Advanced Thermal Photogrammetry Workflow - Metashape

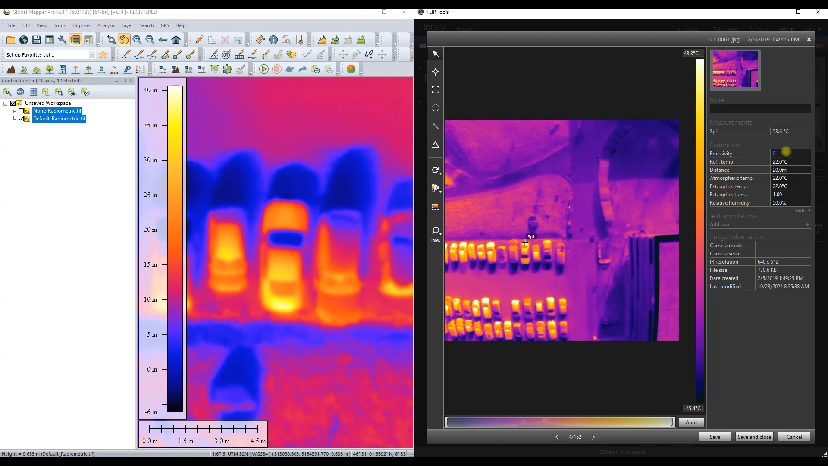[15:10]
radiate heat or its thermal radiation capability and there are emissivity levels that you can reference before you go out and capture your data but just take note of how drastically that emissivity value can affect your final temperature so
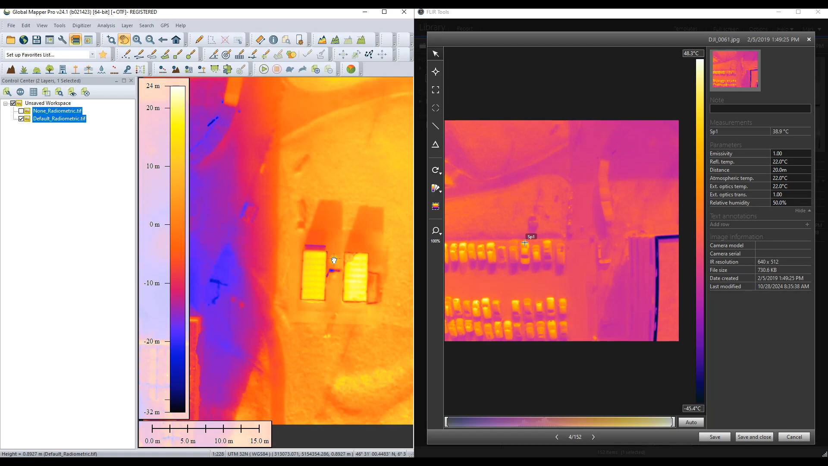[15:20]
On screen: scale top 48.3°C, scale bottom -45.4°C
look up the correct emissivity value for the region that you are covering i'm going to take a look at another area now to highlight the difference of those two mosaicing modes the blended mode versus the non-adjusted mode so i'm placing two temperature spots over here and we'll see for number one it's at about nine degrees
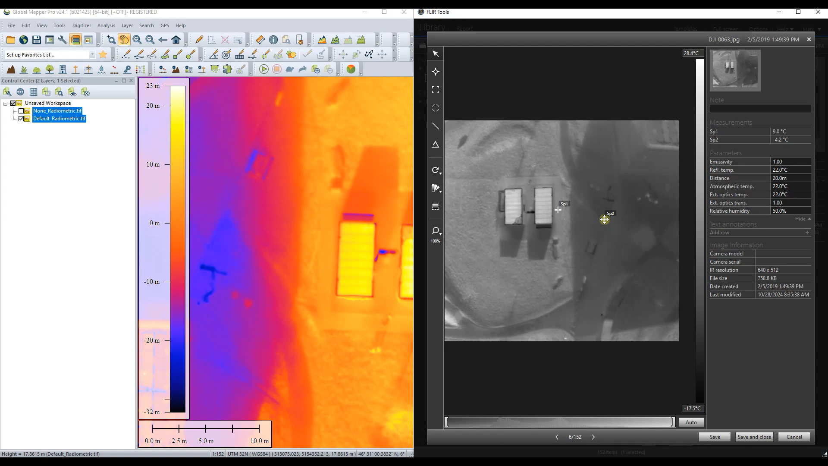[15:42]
celsius and number two is minus four degrees celsius but when we look here in our data and global mapper this is the blended mosaic we see a very stark contrast we see in fact something we might say is an error because those temperature values have been drastically adjusted however looking at the non-adjusted data we can see close to that container we're still nine degrees celsius but over here
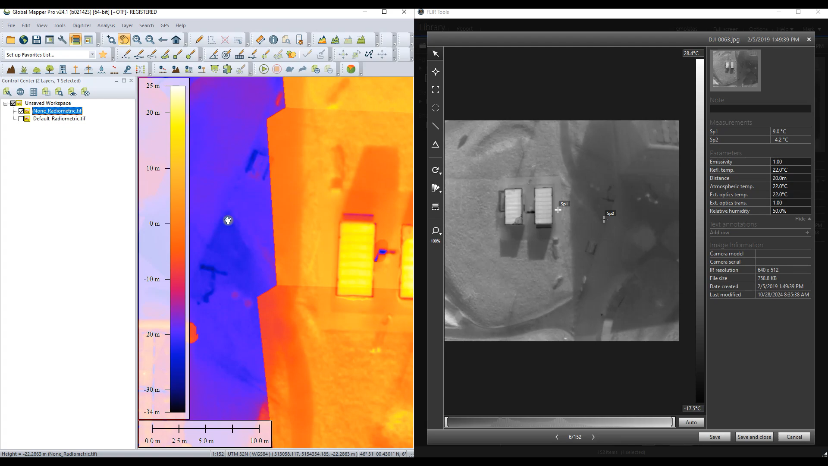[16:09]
in this purple region we see a big difference but that's because it's on the next flight line so i'm now going to open up the image which actually covers that flight line
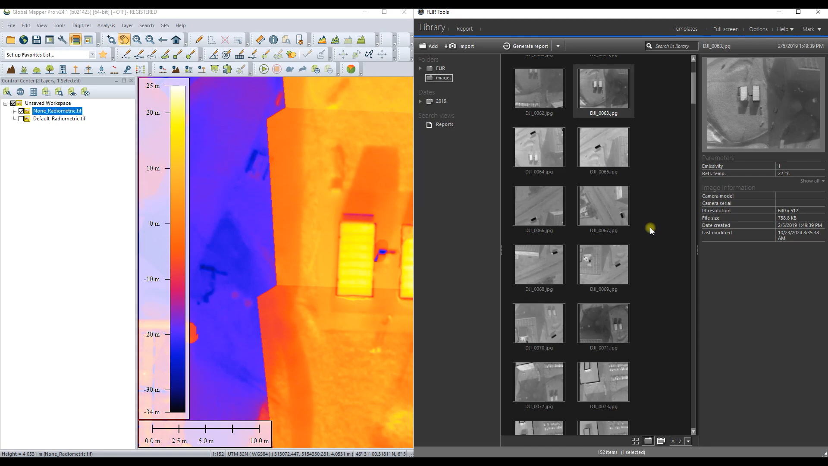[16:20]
and we're going to take a look at the temperature value that flow tools tells us within that specific region now so we can go ahead and use our temperature picker again and when we place it again next to the container and then also in that other region we see now that the the region farther away from the container is far more closely aligned to the value we have in global mapper but there at the container again we see a very
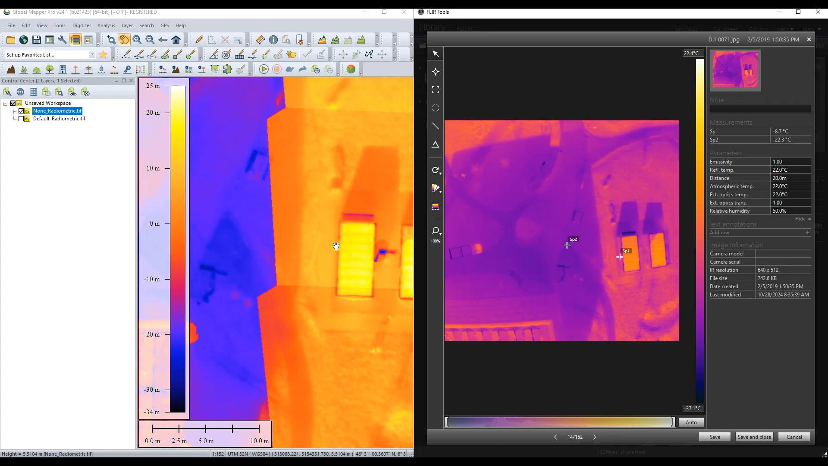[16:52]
large difference but obviously that is from a different image but this just goes to show how the blending mode within metashape will affect those temperature values thank you so much for watching